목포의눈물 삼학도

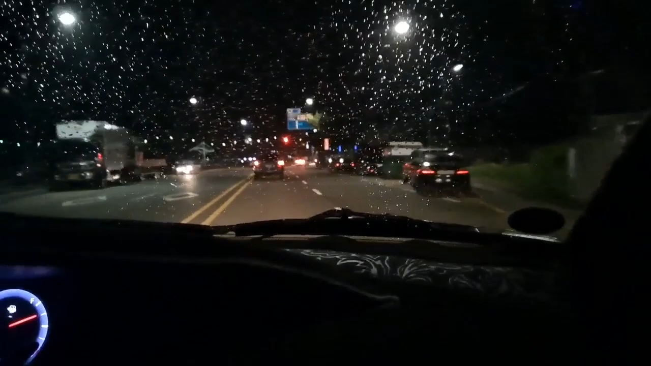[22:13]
아, 저기 목포대교 불빛이 보이기 시작합니다. 대만동인데 여기가 대만동. 여기 벌써 불빛이 화려합니다. 그 야경이 너무 좋아가지고 많은
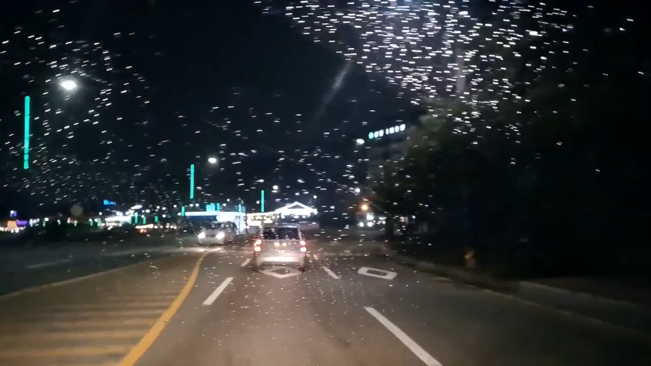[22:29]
사람들이 밤에 이곳에 나오고 있는 것 같습니다. 포장마차, 신안 비치호텔 아주 즐비합니다. 아, 야경은 참 멋있는데요.
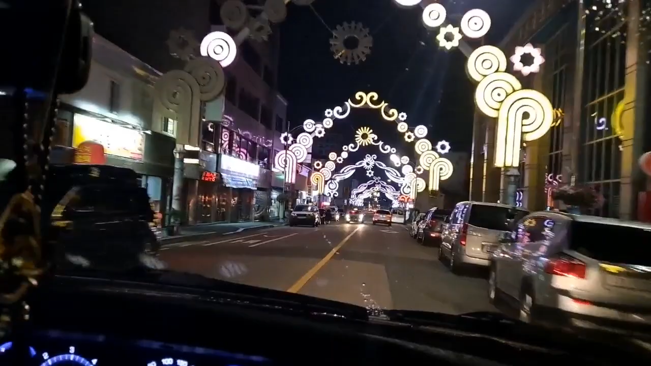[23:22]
예, 목포시내 야경입니다. 한적한데요. 가로등 불빛만 아름답습니다.